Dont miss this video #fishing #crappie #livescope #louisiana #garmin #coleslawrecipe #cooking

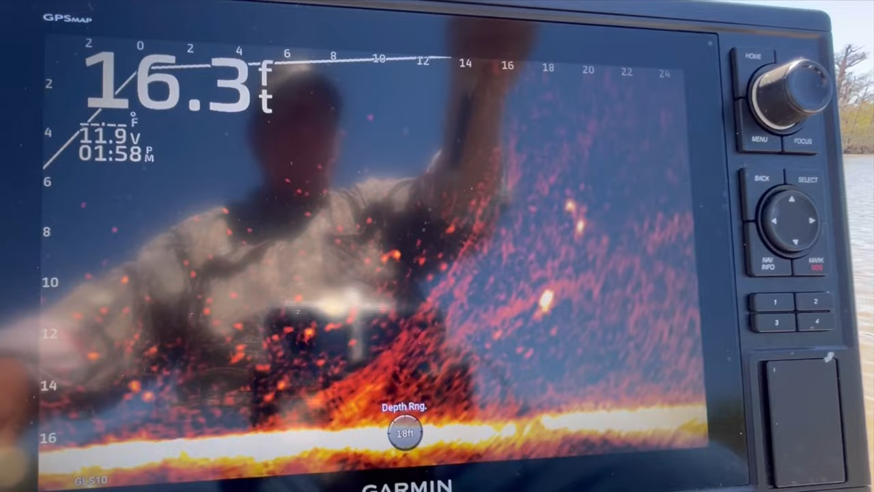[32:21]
On screen: depth 16.3 ft
I get my jig on, huh?
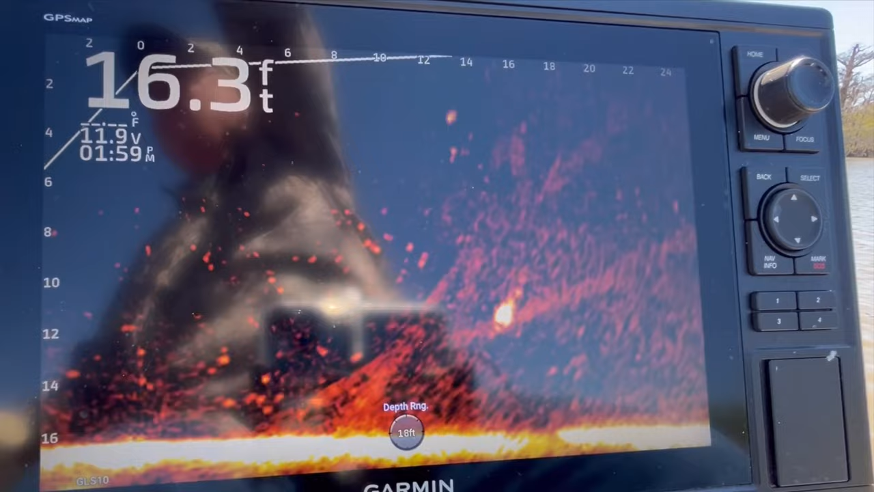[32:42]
On screen: depth 16.3 ft
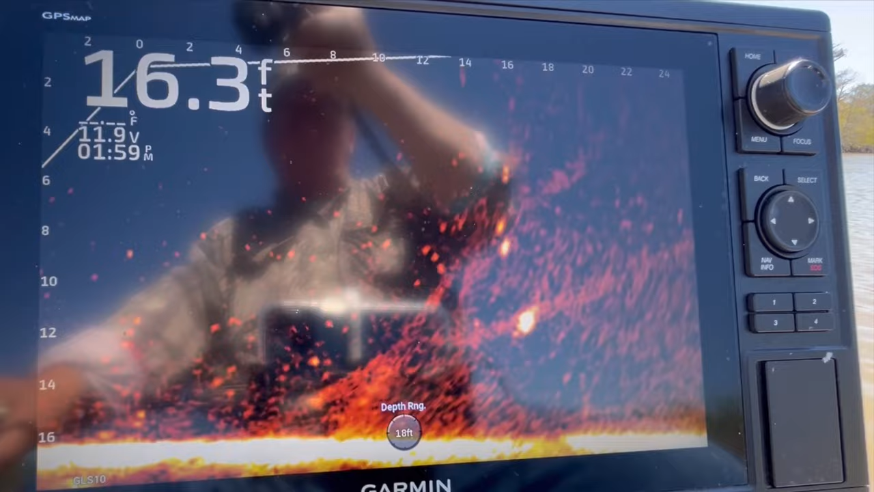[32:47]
On screen: depth 16.3 ft
Come on, fish, don't run off.
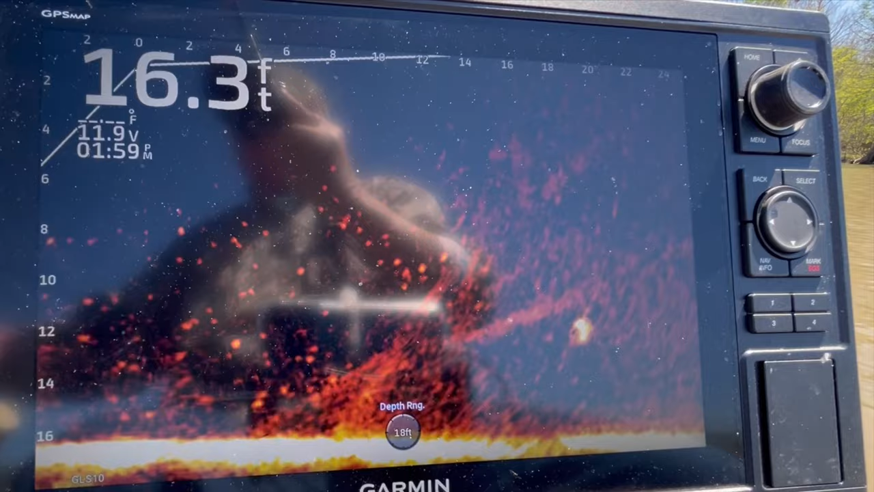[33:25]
On screen: depth 16.3 ft
He's just sitting there, so I may hope I can get on him. I can catch him.
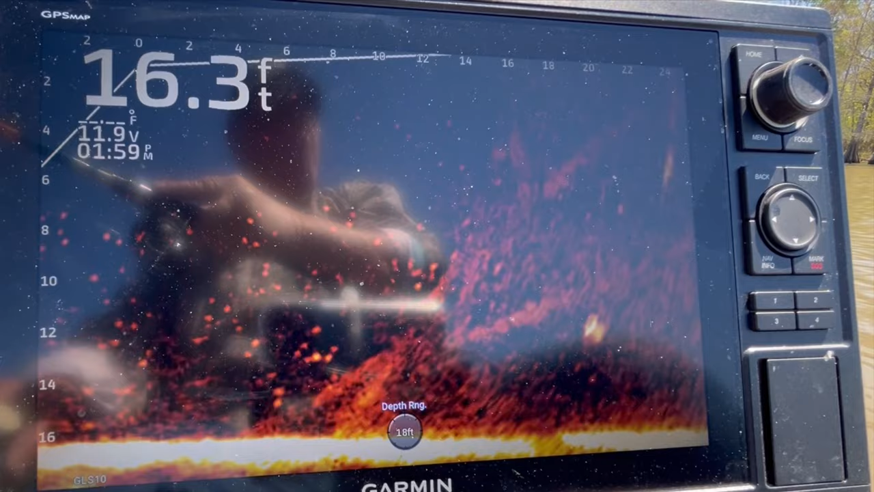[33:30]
On screen: depth 16.3 ft
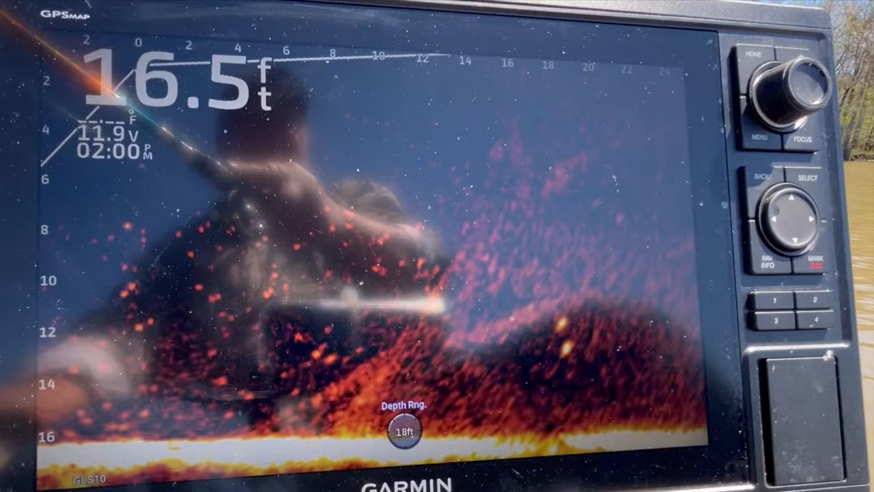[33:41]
On screen: depth 16.5 ft
Trick gonna be to get on him.
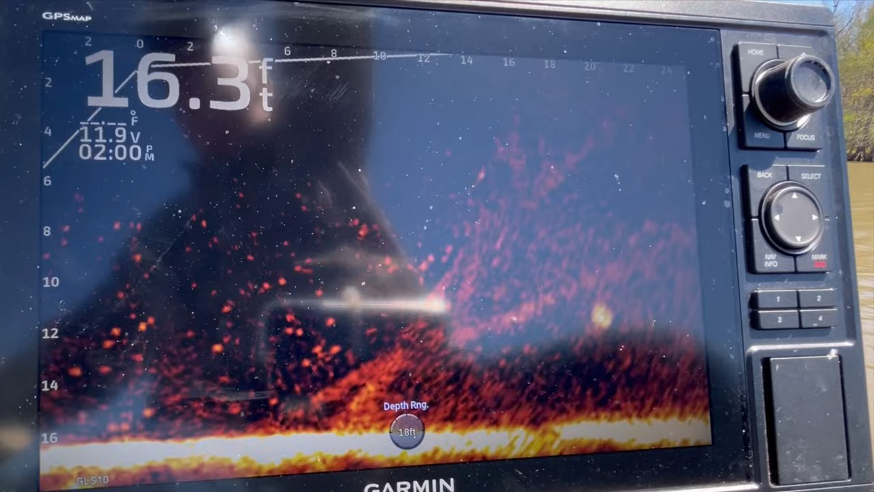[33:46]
On screen: depth 16.3 ft
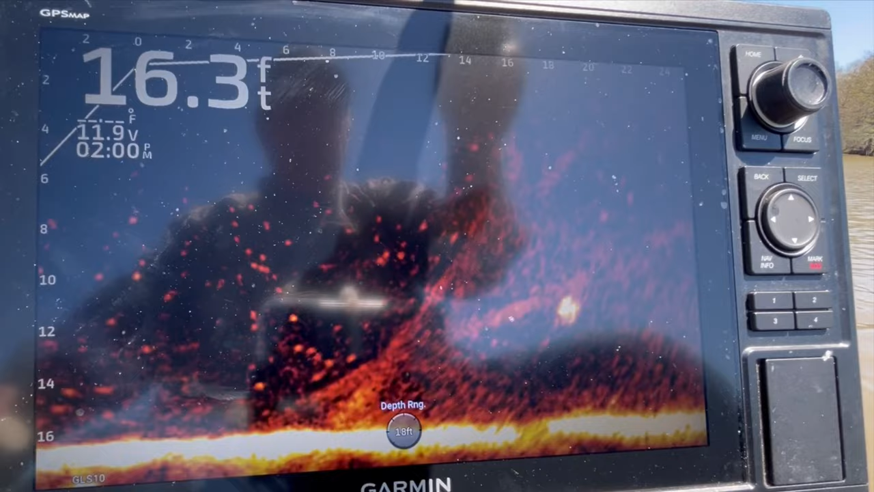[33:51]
On screen: depth 16.3 ft
Not bumping him or right, let's see if I can get a good drop on him. That might be it right there. If I can just get right up on him.
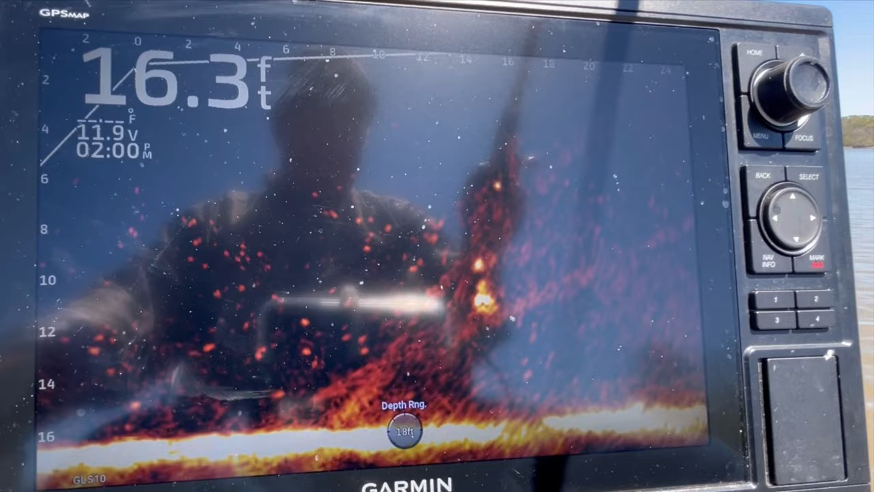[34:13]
On screen: depth 16.3 ft
He sees it. Oh, he got it, y'all.
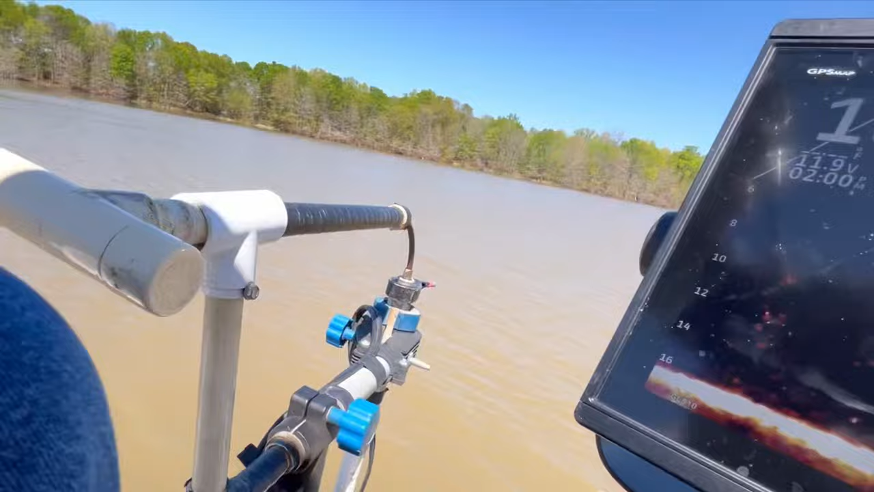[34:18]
And he got off.
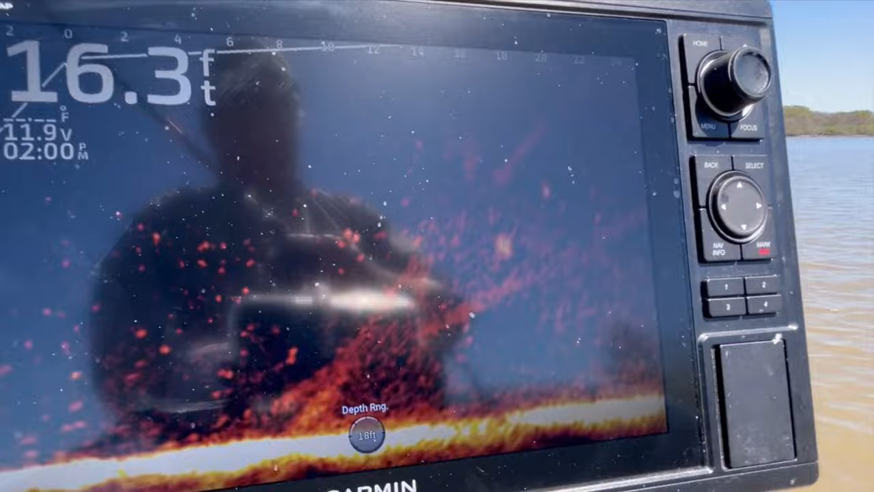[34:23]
On screen: depth 16.3 ft
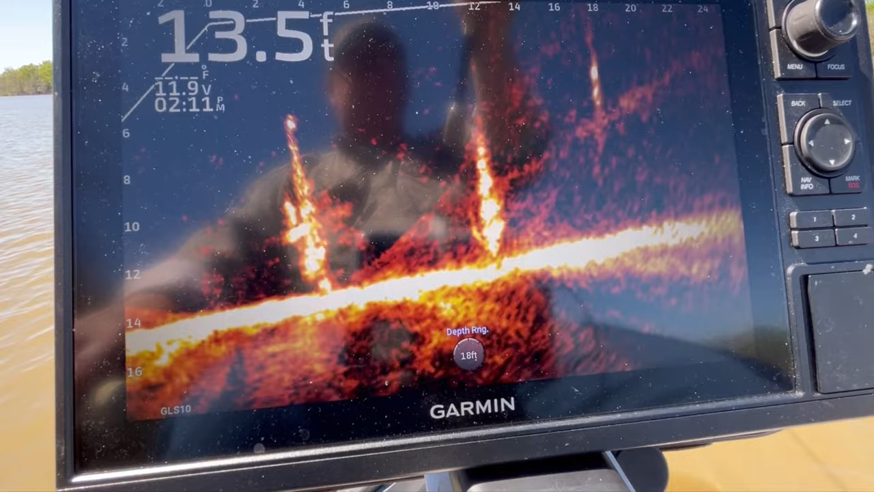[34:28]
On screen: depth 13.5 ft
Come on out of there, boy. Come on out of there.
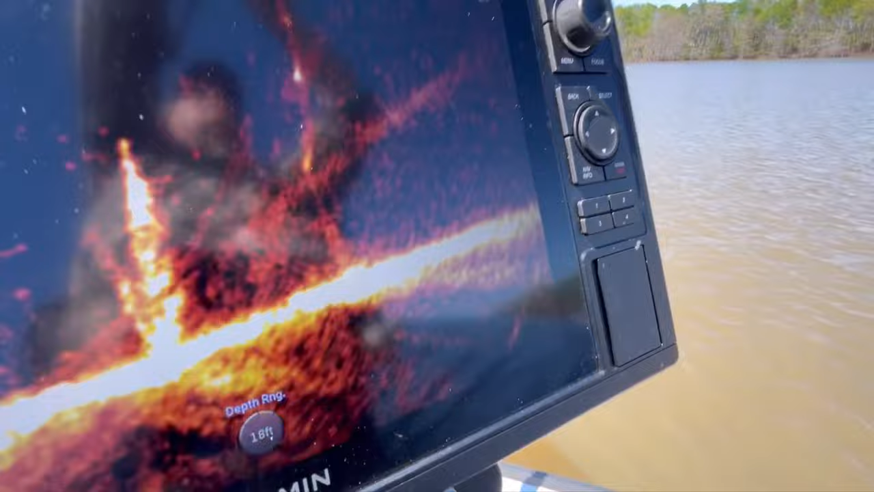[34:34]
I saw you sitting in that little old tree. I saw you sitting on top of that little old tree. Come on here, boy. Come on.
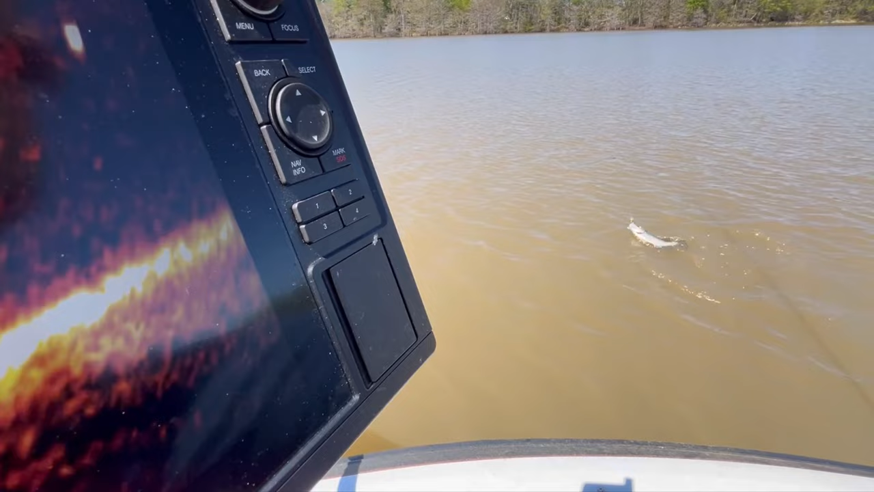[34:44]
Come on there. Yeah. All right.
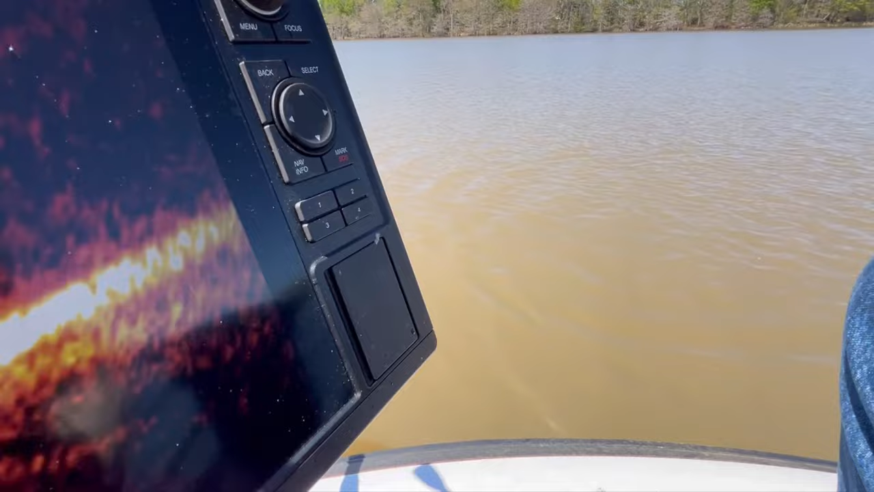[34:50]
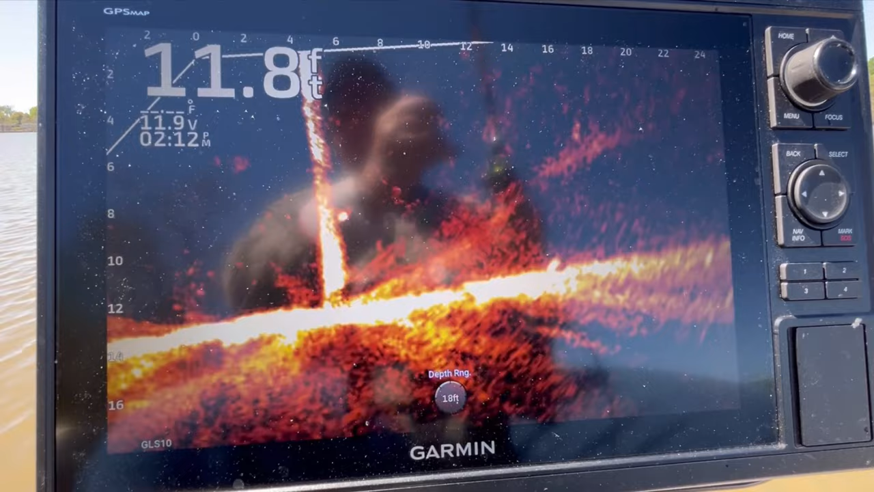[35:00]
On screen: depth 11.8 ft
Tree, he's a little bitty one.
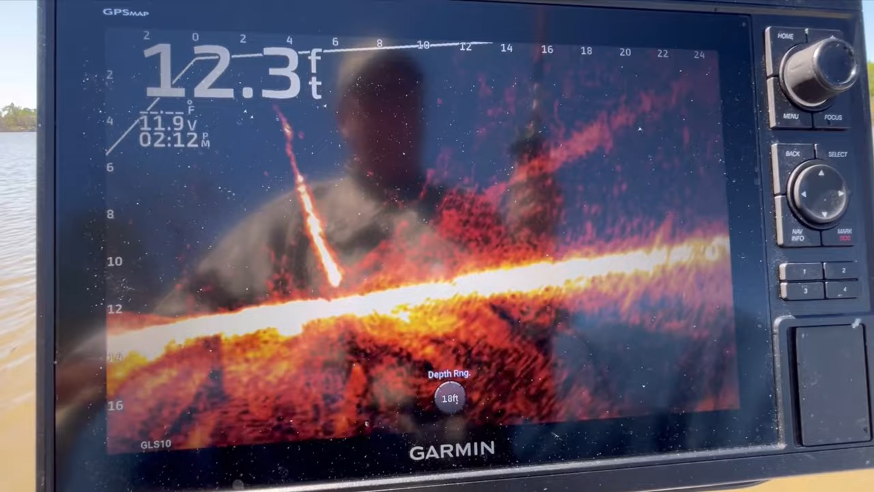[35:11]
On screen: depth 12.3 ft
See, there's one out there on that stump.
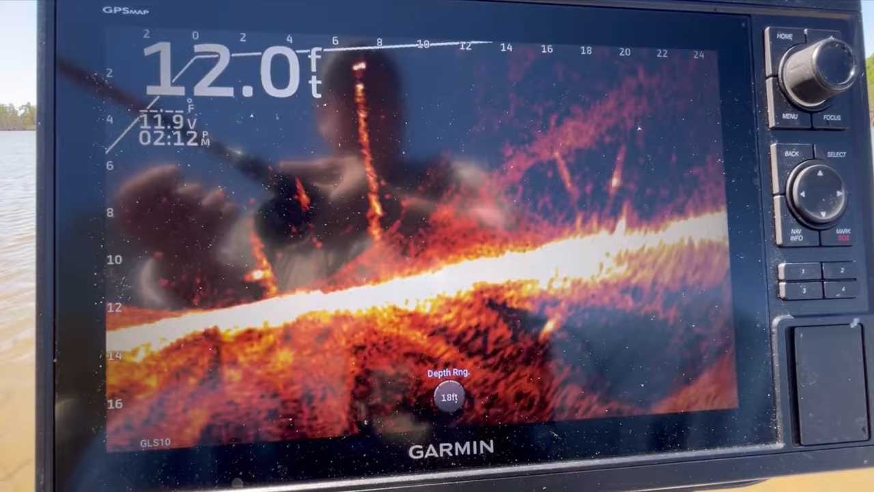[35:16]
On screen: depth 12.0 ft
There's two or three of them in there. Wind, blow away. Go away, wind. Trying to fish. A couple down in there.
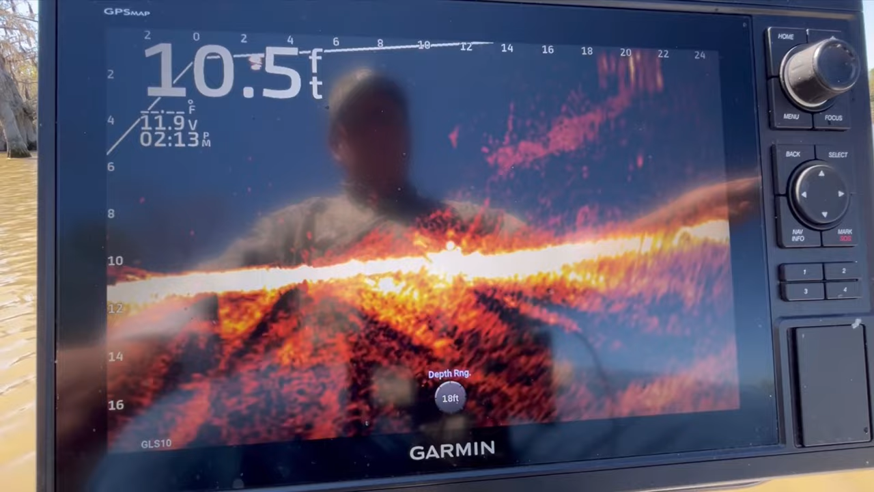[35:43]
On screen: depth 10.5 ft
A good one right there. If I can find my jig now. Well, there it is. Come on.